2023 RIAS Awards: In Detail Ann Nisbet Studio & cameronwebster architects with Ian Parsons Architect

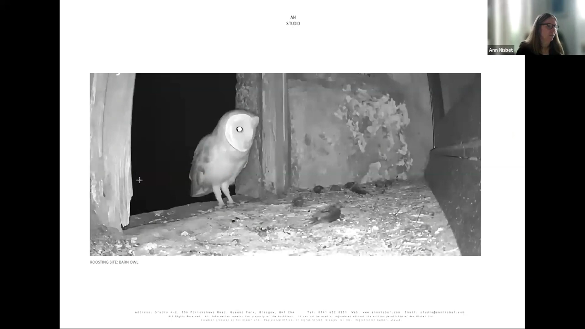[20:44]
This is a barn owl coming in and the barn owl is visiting pretty much every night now. And we've recently started to see that
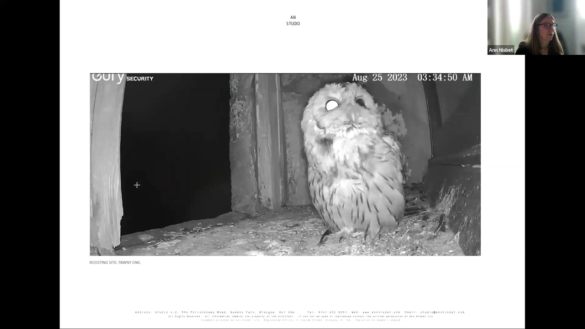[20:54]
tawny owl has also started to use the space. And they actually that owls sit here and hunt.
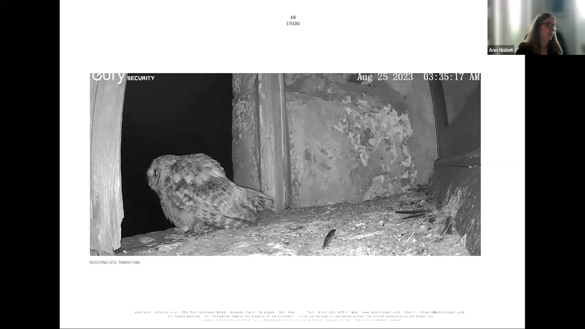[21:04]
So yeah, so we've ended up not only creating a home for a spot, but a home for quite a lot of animals and birds as well.